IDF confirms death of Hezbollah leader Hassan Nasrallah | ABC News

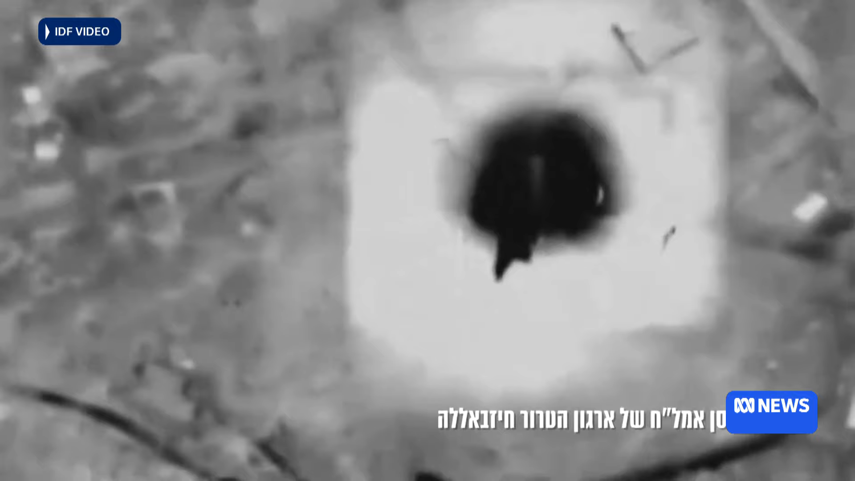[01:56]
We knew it was a big target because the explosion was huge.